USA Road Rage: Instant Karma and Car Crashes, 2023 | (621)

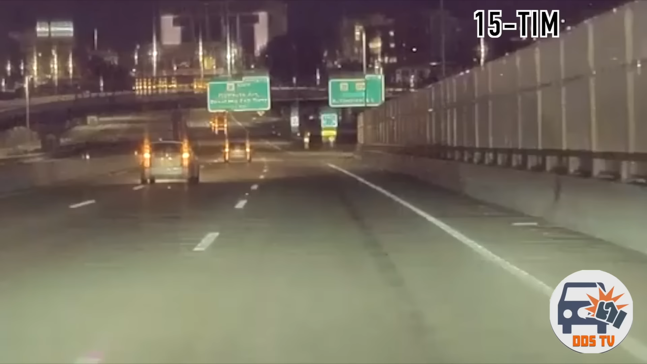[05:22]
It looks like he hit the median once, bounced into the semi, then wiggled a bit, and then finally crashed for good into the median.